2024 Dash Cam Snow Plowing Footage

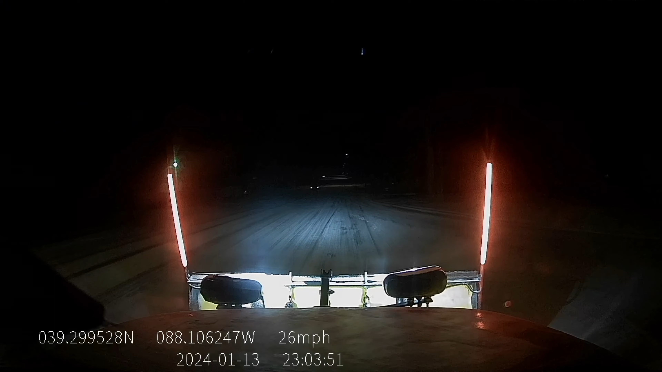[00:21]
Today is kind of a snowplow video, but it's some video you've maybe already seen, maybe not seen. This is from a different advantage though. This is the video that my dash camera takes. I totally forgot I had a dash camera that goes constantly, and it has footage on it. So basically throughout the year here, it has taken multiple different clips, and I have combined those into one video so that you guys can see the basically shots that my dash camera takes.
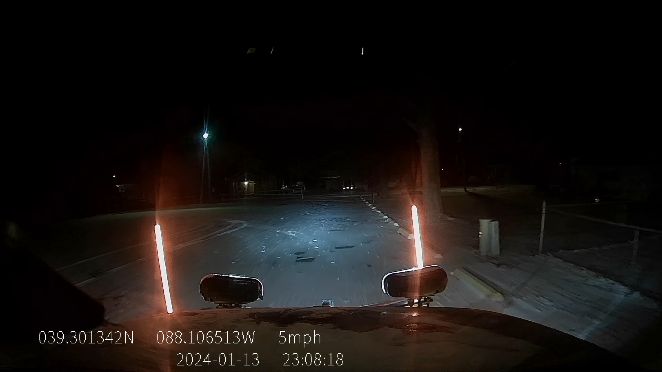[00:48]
So this is a dash camera footage snow plowing collaboration montage kind of video thing.